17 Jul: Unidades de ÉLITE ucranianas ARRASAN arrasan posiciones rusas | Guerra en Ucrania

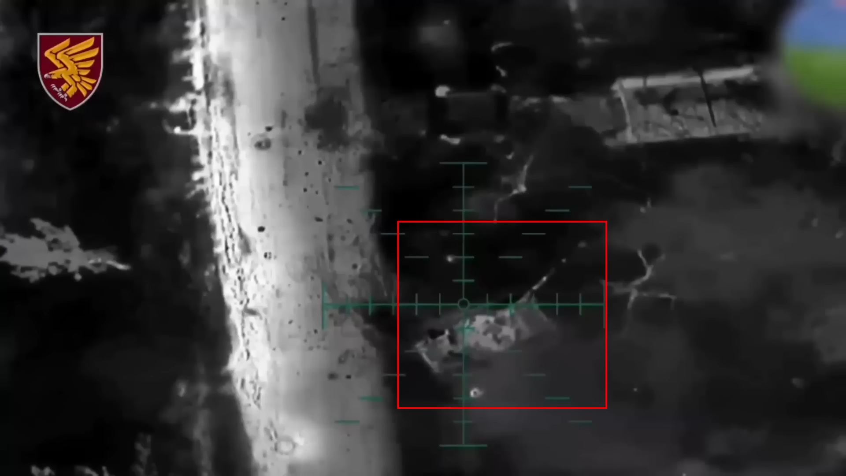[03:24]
Por último, se enfrentaron a un tanque ruso que prestaba apoyo de fuego a las unidades rusas,